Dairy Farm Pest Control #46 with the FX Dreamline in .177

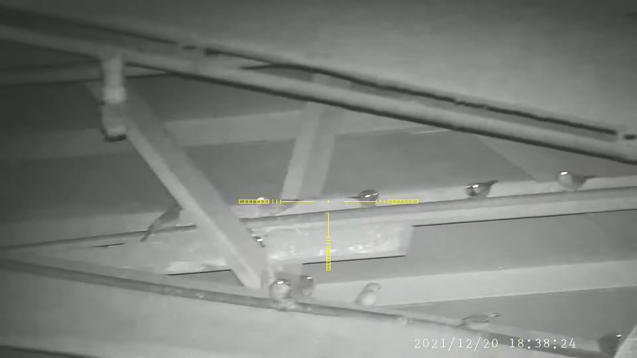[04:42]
ah there's a nice little brood let's see how far away we can get from him well i'll give you a hint you can't get far enough so line up on this guy and i'm like
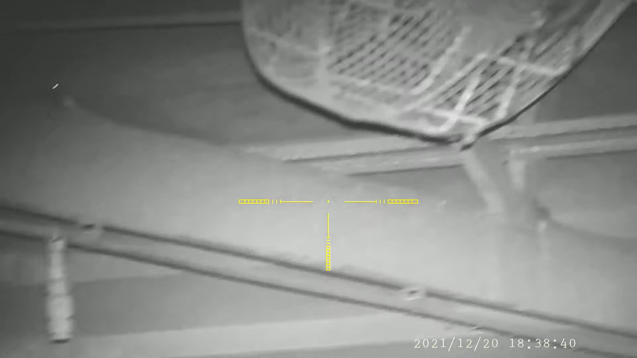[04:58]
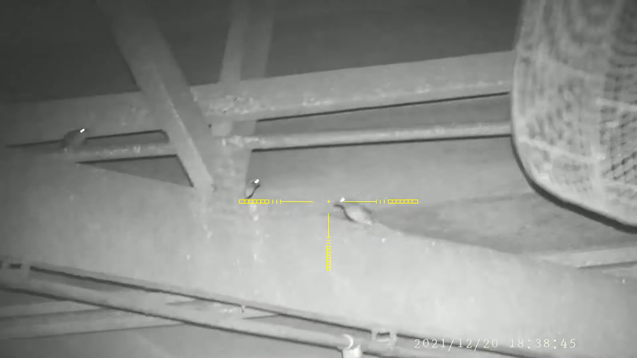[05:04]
take out uh some of these other guys but i'm pretty sure i come back to that other one that was sitting in that or that joint joist was not much there i'm able to take him out he came out
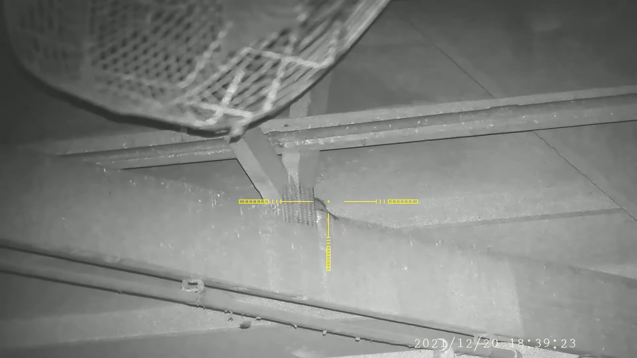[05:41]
here's that joist one again i'll be darned if i don't get them that's awesome
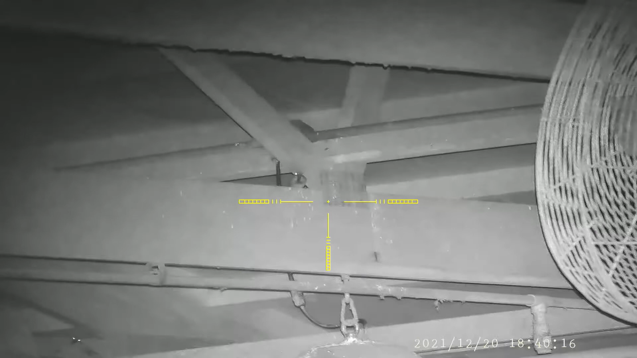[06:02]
i thought he was safe he wasn't so thanks